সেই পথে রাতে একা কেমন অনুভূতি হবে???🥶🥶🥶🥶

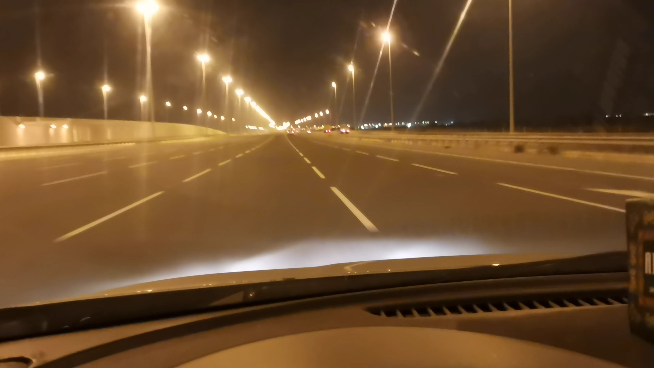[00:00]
The express is coming from Qatar. The car is coming from the night. It's a very good day. The car is coming from the night. It's 120 km. It's a camera. The car is coming from the night. The car is still moving on the road.